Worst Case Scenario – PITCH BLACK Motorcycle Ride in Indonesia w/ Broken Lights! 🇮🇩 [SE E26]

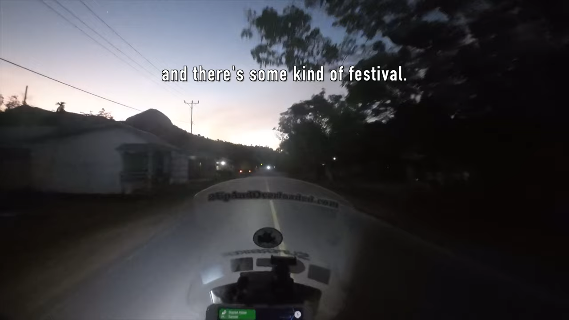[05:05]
So no room for us.
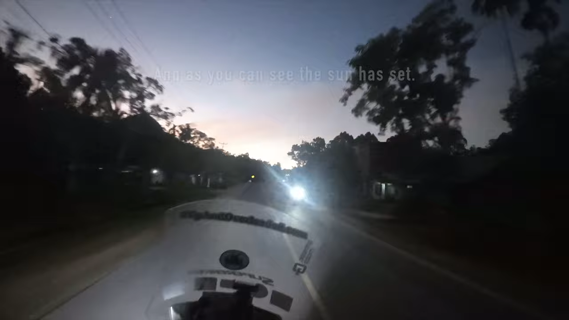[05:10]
And as you can see, the sun has set.
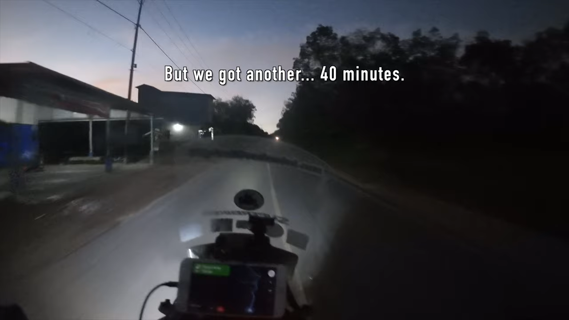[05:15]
But we got another 40 minutes.
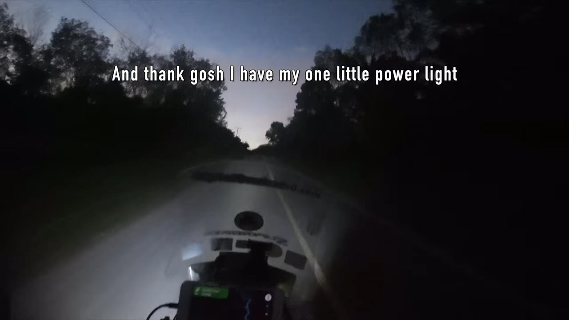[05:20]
And thank gosh, I have my one little power light to give me some more light.
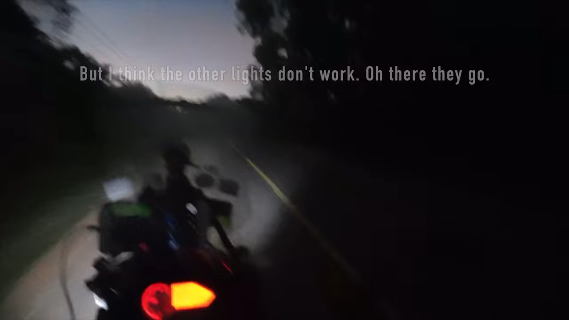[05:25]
But I think the other lights don't work. Oh, there they go.
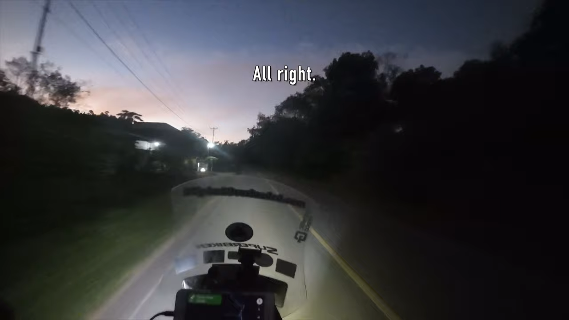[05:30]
Yeah, now they're on. So here we go.